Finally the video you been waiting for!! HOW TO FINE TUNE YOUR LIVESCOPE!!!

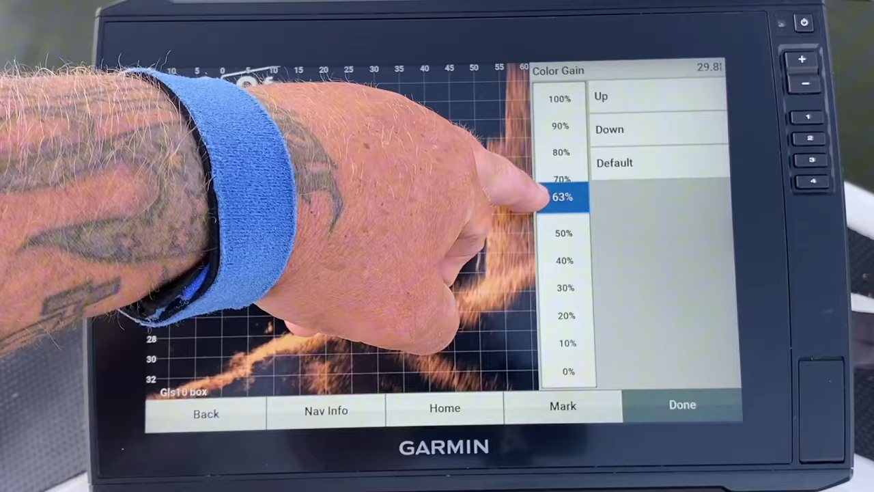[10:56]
I'm gonna go around, I'm gonna say 67. 5%, guys, this is important right here.
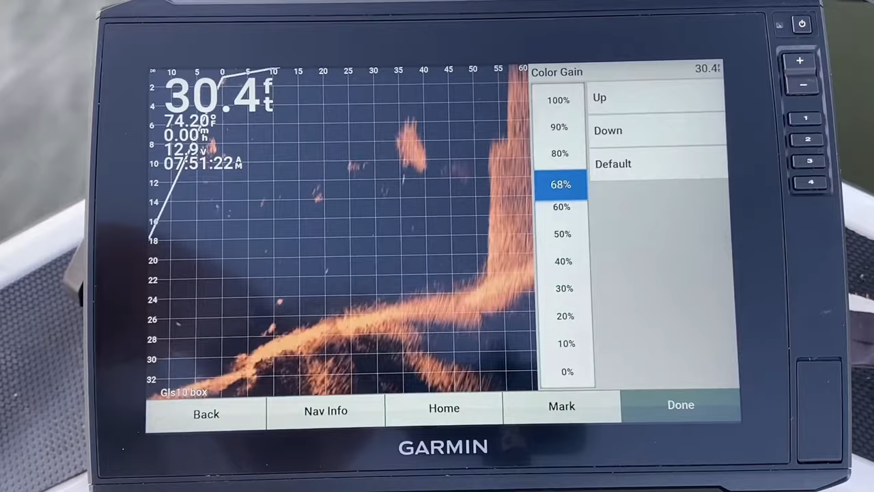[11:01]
On screen: depth 30.4 ft, water 74.20°F, speed 0.00 mph
So back up, we're gonna go to color limit. The color limit is for the newer transducer. You can really saturate it out.
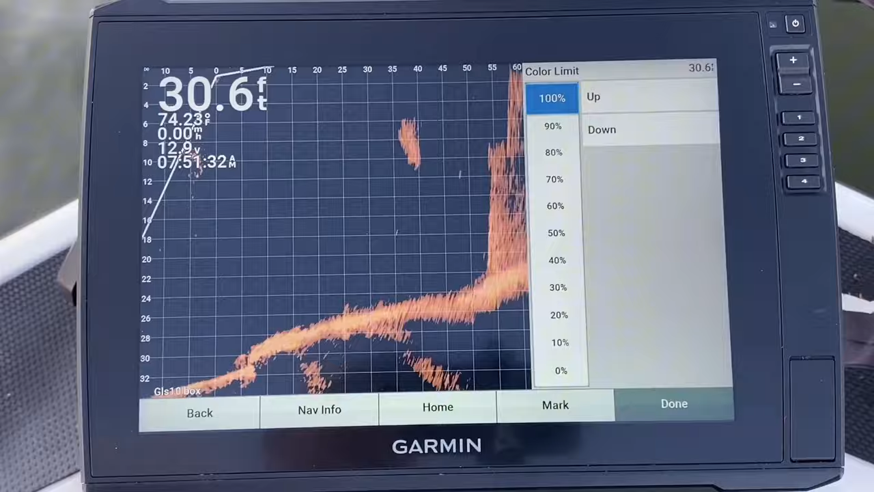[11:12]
On screen: depth 30.6 ft, water 74.23°F
Now that looks like active target and the other hummingbird mega life.
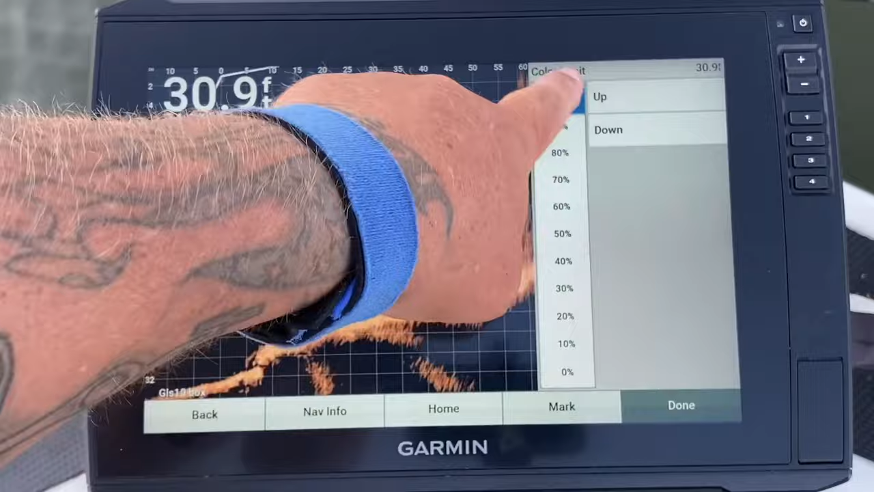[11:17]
This color limit is for the new transducer.
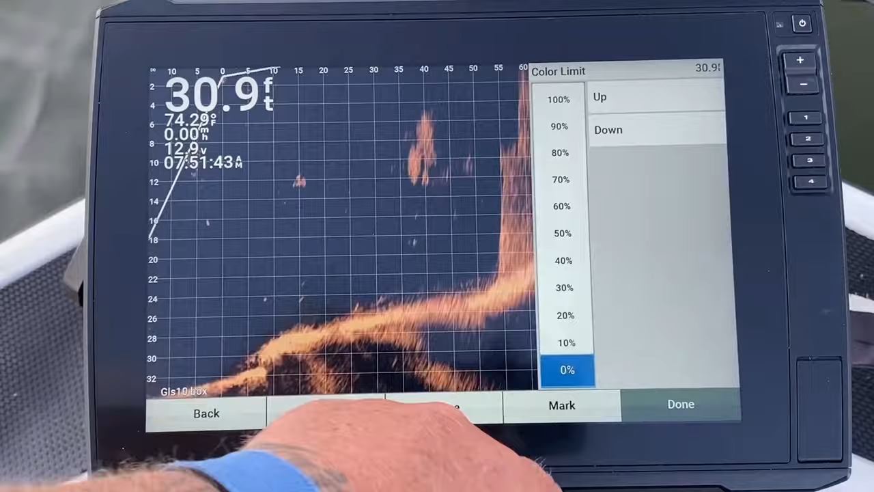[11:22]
On screen: depth 30.9 ft, water 74.29°F
I don't use it. Some guys will say that it really helped it up.
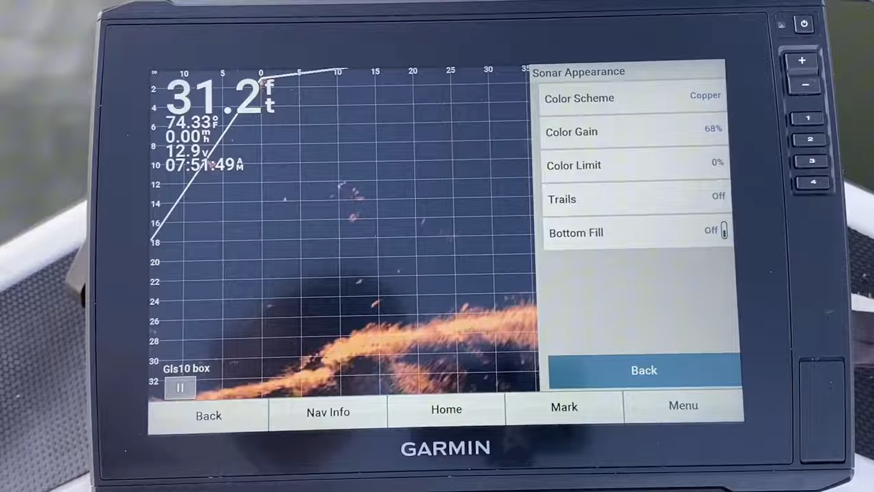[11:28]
On screen: depth 31.2 ft, water 74.33°F
I think that to me it really doesn't make a difference, neither here nor there.
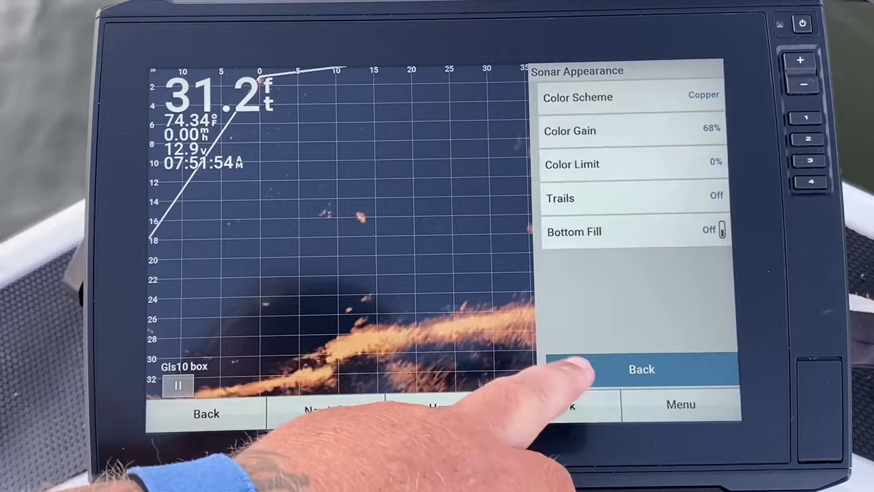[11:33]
On screen: depth 31.2 ft, water 74.34°F, speed 0.00 mph
Okay, so we're gonna go into layout.
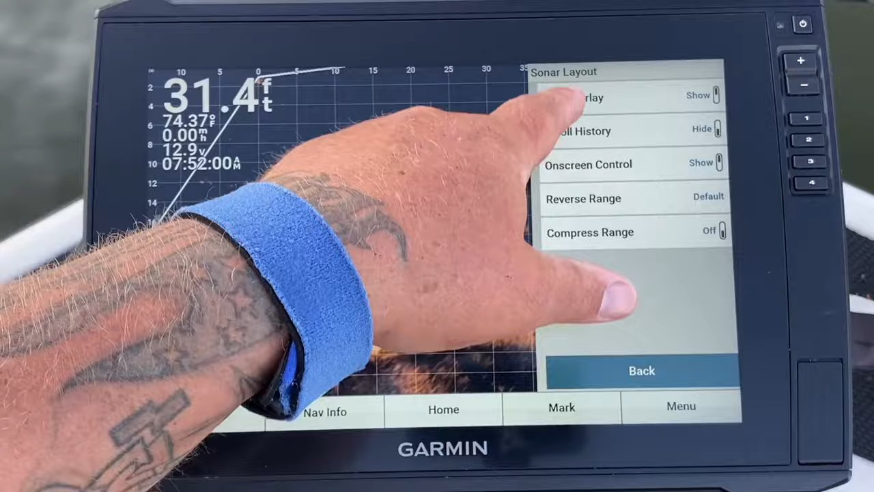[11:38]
On screen: depth 31.4 ft, water 74.37°F, speed 0.00 mph
I'm gonna turn my grid overlay off. I don't need to see my lines. I have ADHD real bad, so it just bugs me. I don't need to know how big the fish is. I've done this long enough, and I've had this unit long enough that I know how big that fish is gonna be.
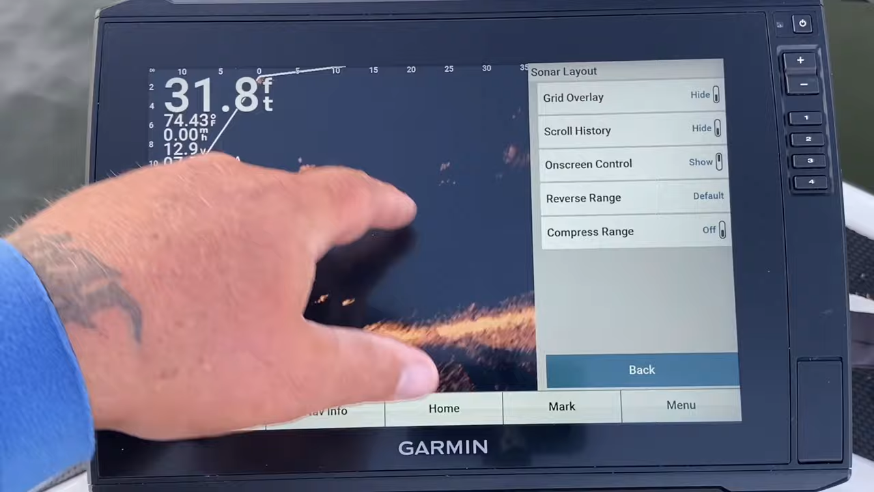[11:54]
On screen: depth 31.8 ft, water 74.43°F
All right, so reverse range. I'm not fishing behind the boat.
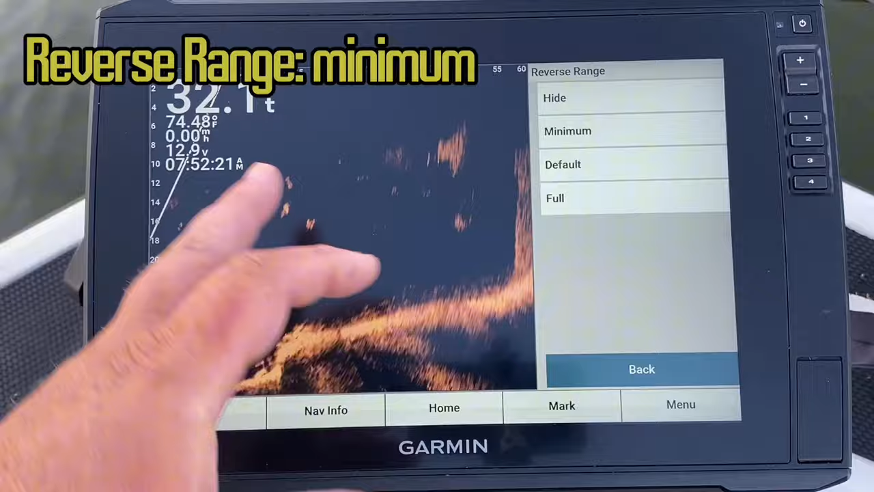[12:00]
I'm fishing in front of the boat. I don't ever fish behind the boat. So I go to a minimum. I turn that to minimum, which moves that back just a little bit. That's a pretty good, you can go full,
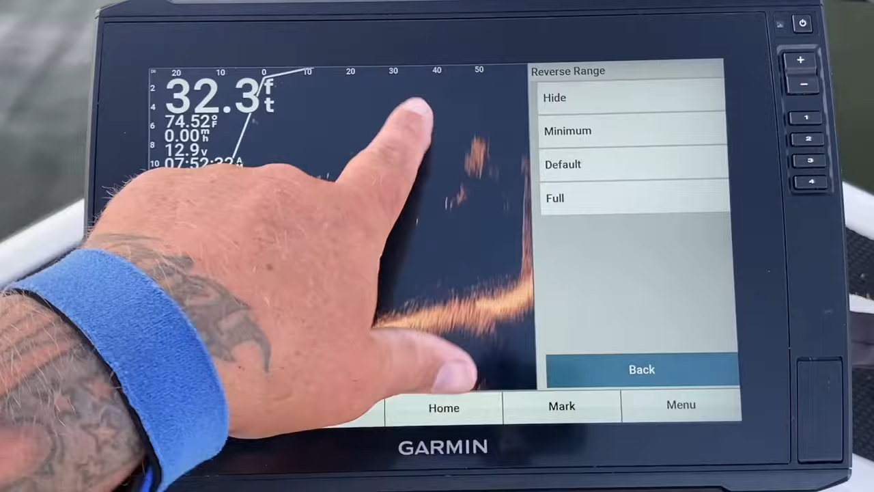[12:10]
On screen: depth 32.3 ft
you can hide it completely, which then you don't see nothing under the boat.
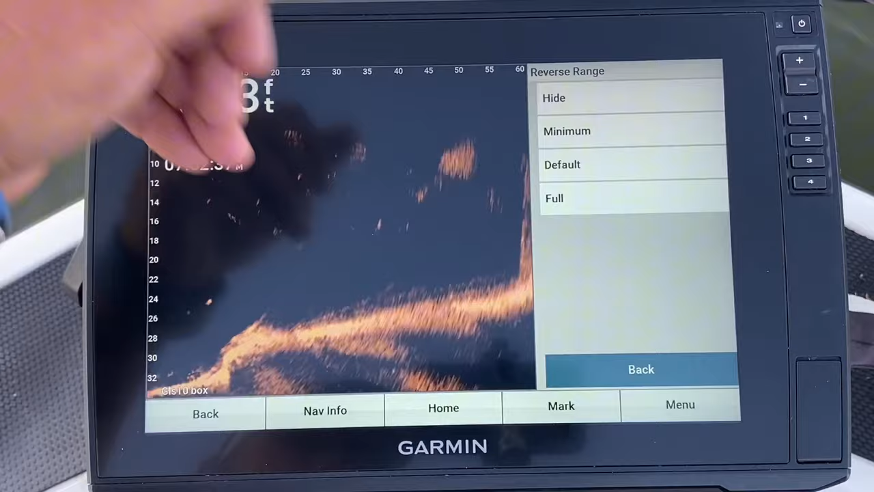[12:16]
I want to see a little bit under the boat, so I do minimum.
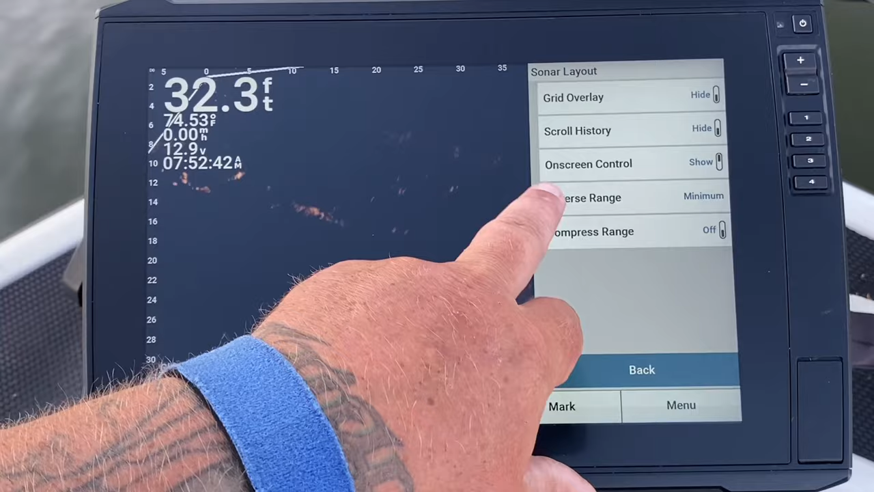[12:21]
On screen: depth 32.3 ft, water 74.53°F
Let's see here, on-screen control, blah, blah, blah, blah, we're good there. All right, now, noise rejection. Noise rejection, a lot of people, they'll leave it like it is.
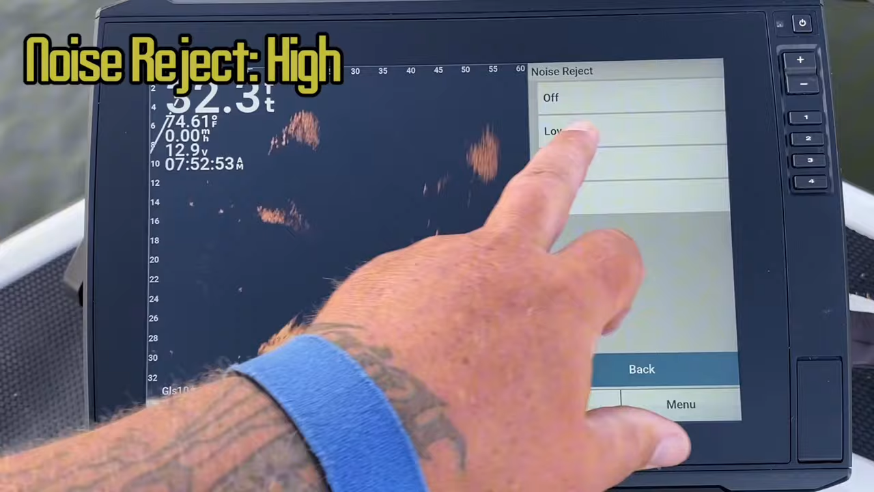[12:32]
On screen: water 74.61°F
You know, it's on high right now. I've got it on, or it was on medium. I put mine on high. Now, if your image starts glitching, or if you have
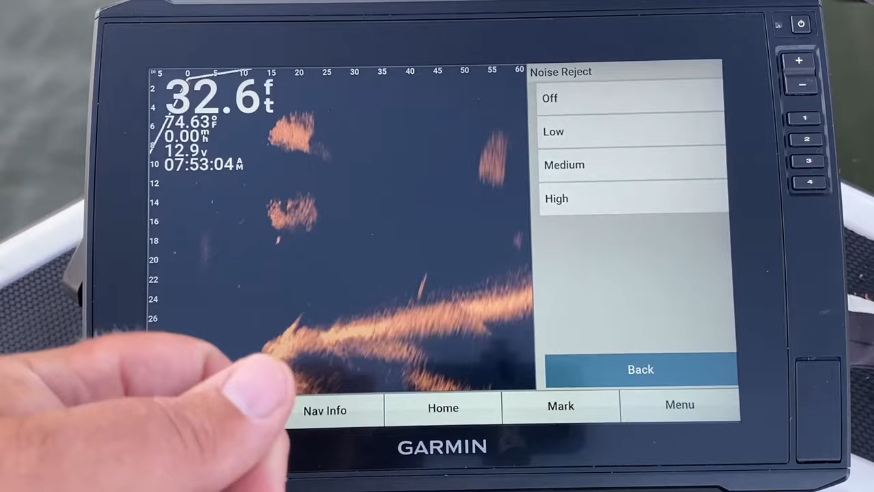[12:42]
On screen: depth 32.6 ft, water 74.63°F
if your image is really posy, jerky looking, and you get a delay, that's a power issue.
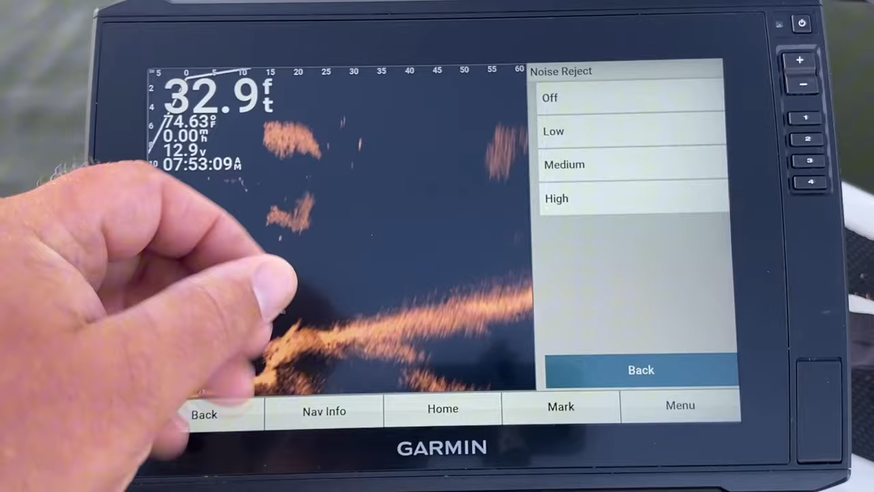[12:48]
On screen: depth 32.9 ft, water 74.63°F
You need to look at your power source, okay?
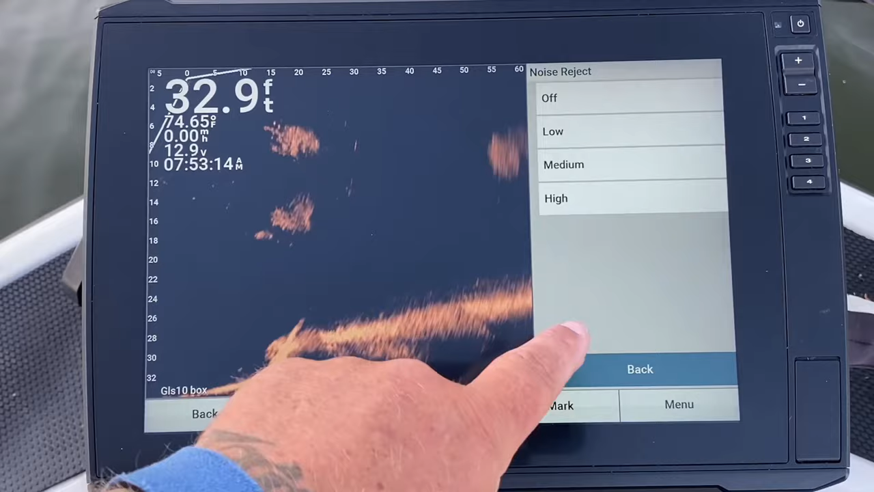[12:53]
On screen: depth 32.9 ft, water 74.65°F
Because you should not have any delay in this. And if it delays, you've either got a processing issue,
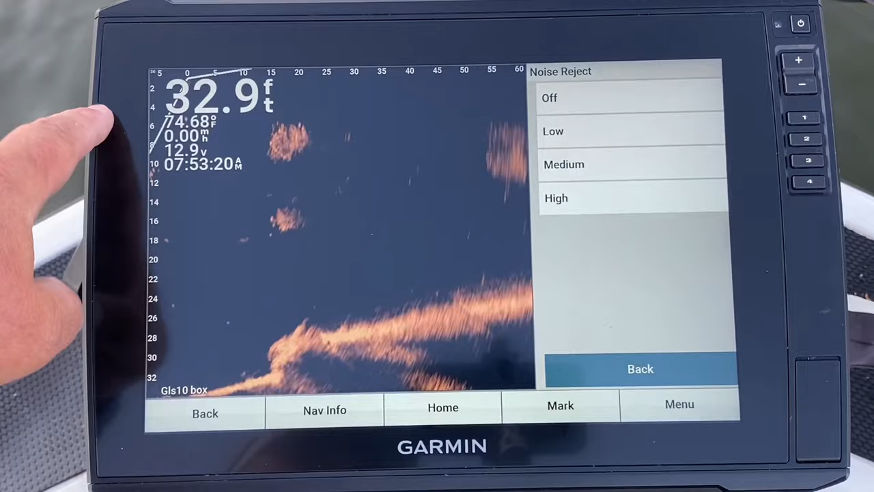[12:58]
On screen: depth 32.9 ft, water 74.68°F
or your power supply is you've got something that you need to do with your power supply. Either be the wire size or the connections, or I would look at how many volts you're shooting to it, etc.